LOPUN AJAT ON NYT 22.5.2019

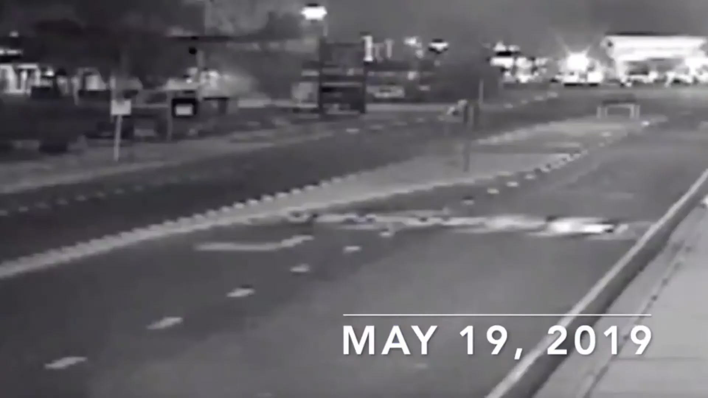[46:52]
In fact, in this camera view here, turns night today. Look at that. Awesome fireball. May 19th in Australia, North Territory.